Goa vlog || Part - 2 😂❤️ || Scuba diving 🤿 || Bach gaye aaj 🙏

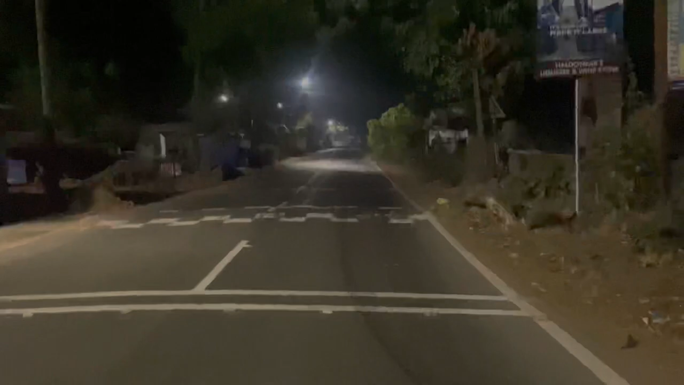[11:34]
ये देखो बिल्कुल सुनसान रोड है, बिल्कुल सुनसान एकदम स्ट्रेट।